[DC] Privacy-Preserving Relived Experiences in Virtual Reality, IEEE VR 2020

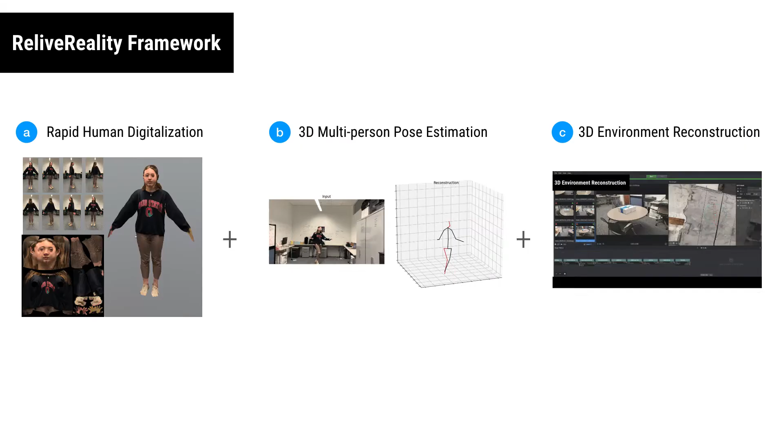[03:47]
So as you can see here that I proposed a Relive Reality framework that tries to utilize various state-of-the-art deep learning based computer vision techniques. So that you can see people can generate their human model avatar that has the details of clothes and hairstyles by just 8 video frames. And we can also predict the 3D pose estimation by just a 2D video.
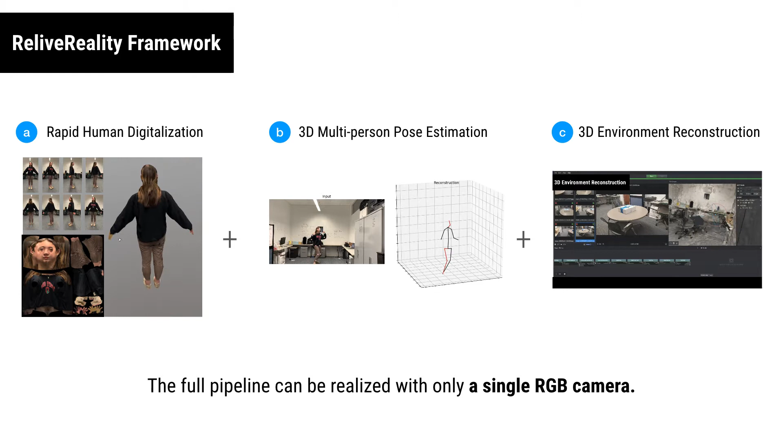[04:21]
And for the environment, we can also reconstruct this to photogrammetry. And again, this full pipeline can realize with only a single RGB camera. With all these components that we can relive a past experience together in VR,
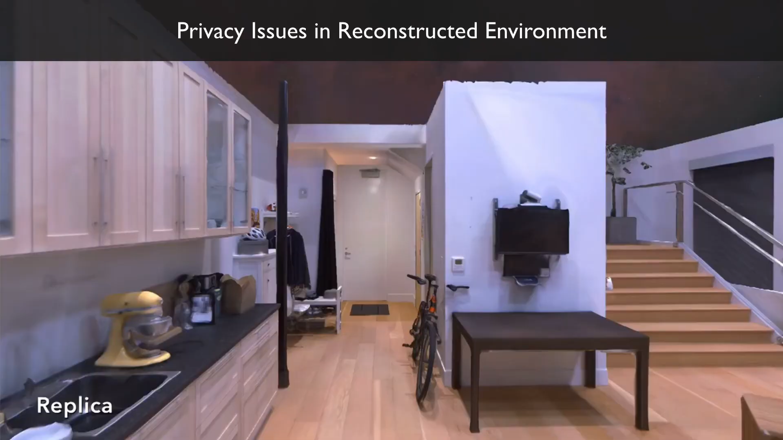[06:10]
Here's a video showing that the computer vision technique now can actually reconstruct the environment in such a great detail and quality.